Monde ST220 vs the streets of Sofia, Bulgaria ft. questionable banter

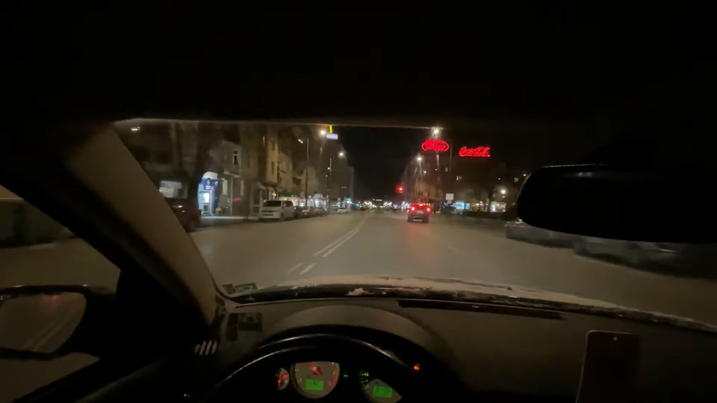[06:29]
It actually looks pretty cool with the lights and leading up to the... Isn't that the fucking...
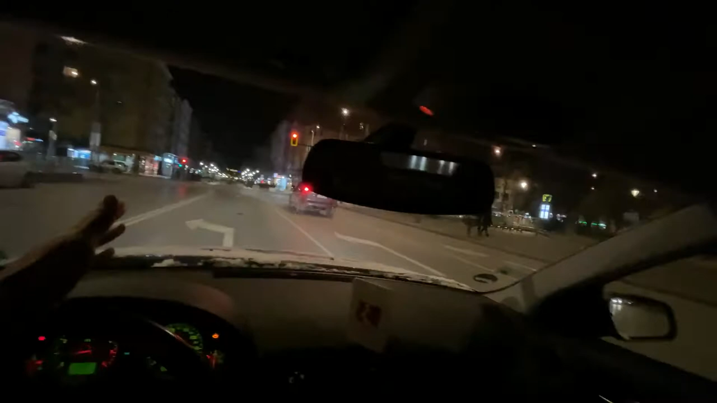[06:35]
the Muslim thing? No, that's the...
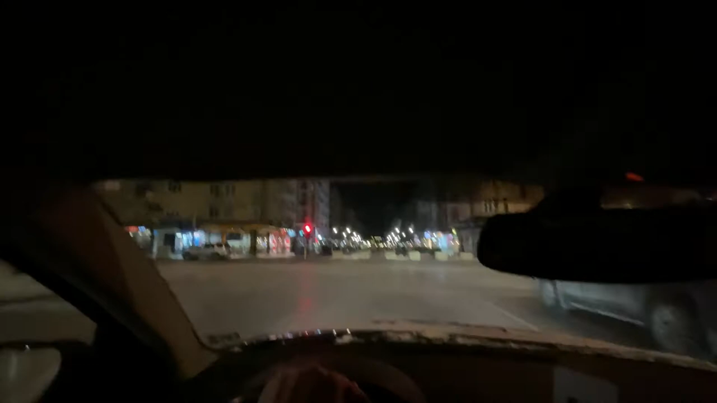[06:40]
Oh, that's the good Saint, church. Saint Sunday. I don't know how well the camera is going to catch this scene, but it's like all the lights going down and straight into that church. That's right. Jesus Christ is there. Jesus of Sofia.
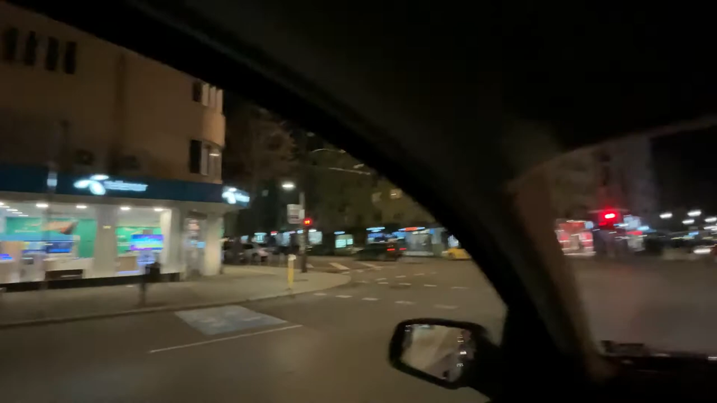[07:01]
This is the center of the city. It's very lit up. That's why we're here, because we're filming at night.
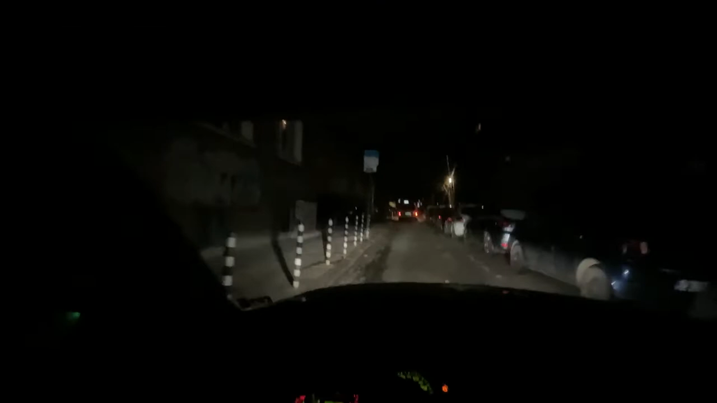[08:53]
As you can see, the center is very tight. Not a lot of place, not a lot of spots.
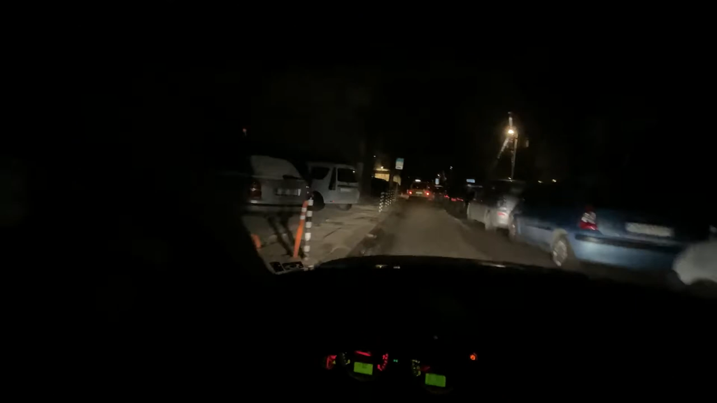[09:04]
Not a lot of space for your existence. It's packed. It's packed to the brim. Friday night, we have illegal things, boosty things,
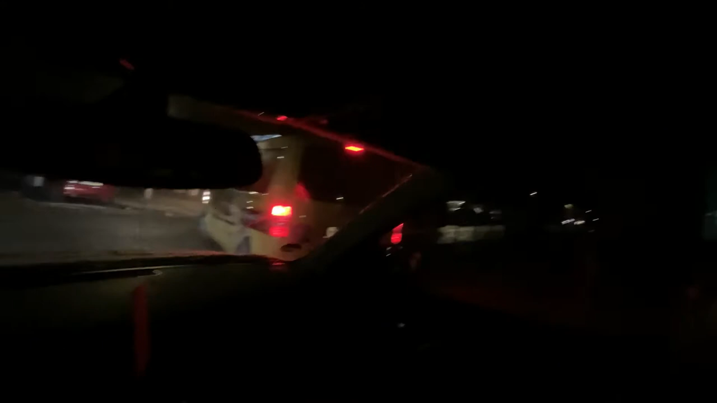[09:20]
right of way, we have an illegal man, shout out. This may be a dead end street, by the way.
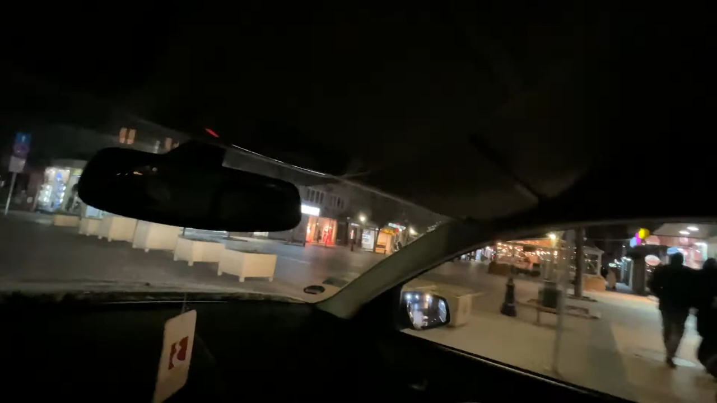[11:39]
You can see very beautiful, there's a car behind us, taxi that's just stopped.
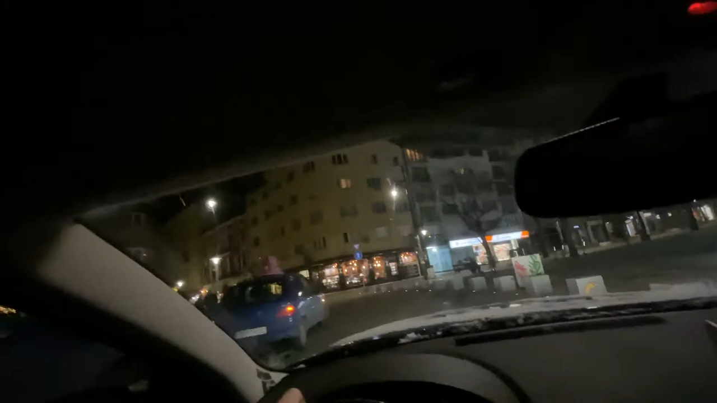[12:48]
Food panda, hello. People, fucking boyfriend and girlfriend, fucking vaginas. Oh shit, let's hope we don't stall on the fucking tracks, on the train tracks, these illegal looking motherfuckers. Nice BMW.
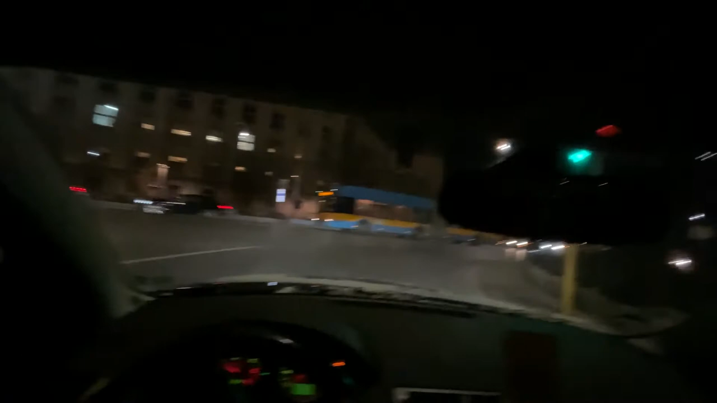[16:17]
A lot of police, but it's the center of the city, so it's not surprising. Where's the lane? I can't see them. Move your fucking thing, man. Come on. Is God telling us to do a launch? Maybe. Look at that guy. Oh my God, now that's fucking...